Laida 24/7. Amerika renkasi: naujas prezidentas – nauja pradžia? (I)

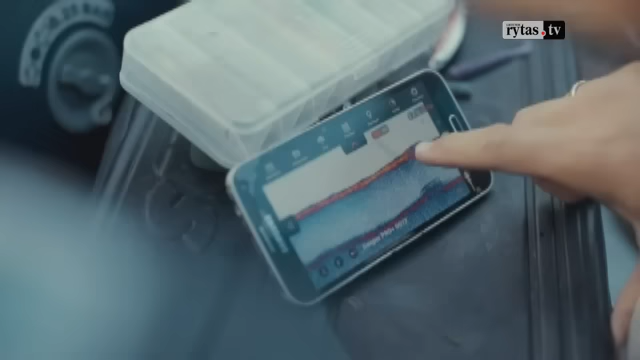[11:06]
o paprasčiau tariant žvalgą po vandeniu žvejams sukūrė verslininkai šiemet iš Amerikos parsivežė Oskarą.